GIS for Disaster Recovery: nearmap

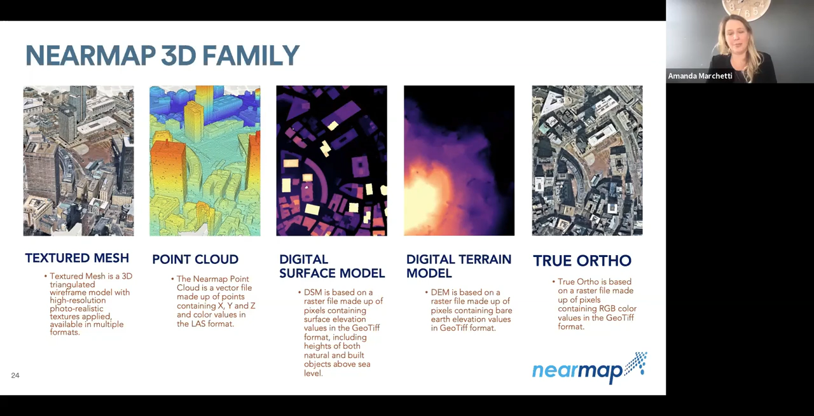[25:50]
digital terrain models and true ortho as well. And so these different products are all created, um, from that same textured mesh so that you have a consistent data type, um, for whatever, you know, your 3D needs are. And so I'll walk through some of the use cases for each of these 3D products. So I'll start with a digital surface model.
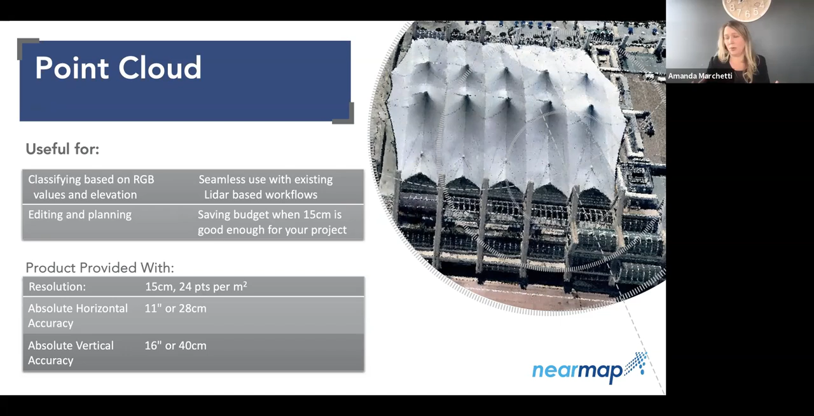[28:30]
at a resolution, you would say roughly that same 15 centimeter resolution or 24 points per meter. Um, if you've received the data offline, that point bio value is higher, but if you download the data from our map browser platform, it's, it tends to come out at about 24 points per square meter. And then there's true ortho.